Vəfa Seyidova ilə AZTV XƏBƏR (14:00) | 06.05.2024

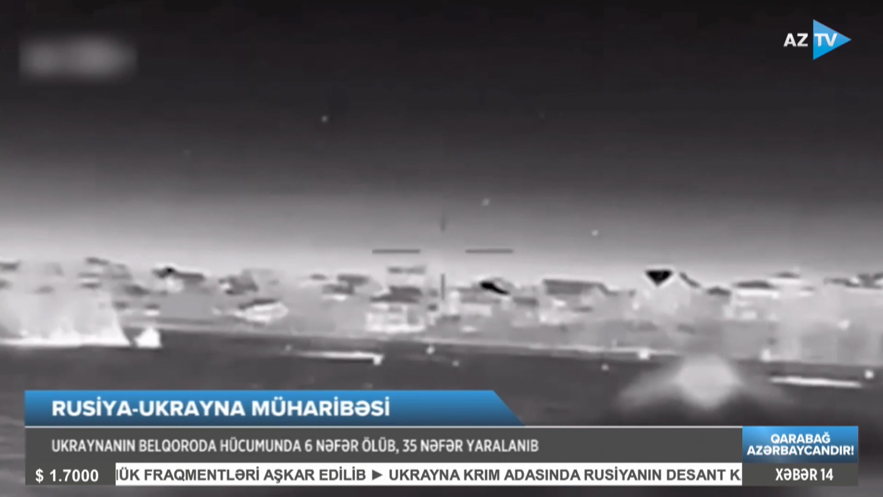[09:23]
Rusiya İstintak Komitəsi hücum faktını araşdırır. Eyni zamanda Ukrayna kəşfiyyatı Magura V5 dronları vasitəsilə Krim adasında Rusiyanın desant katirini vurub.
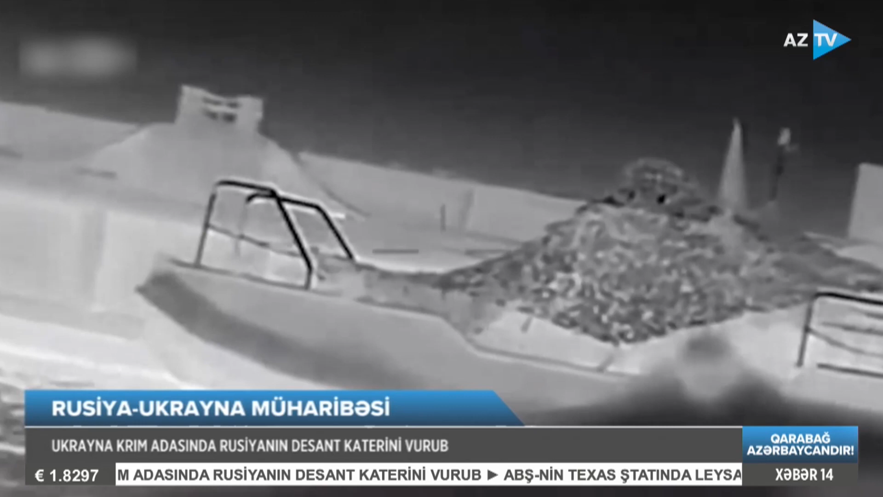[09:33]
Baş kəşfiyyat xidmətindən verilən açıqlamaya görə hadisə Qara Dənizdə Uskaya Buxtasında Mayın 6-sında gecə saatlarında baş verib.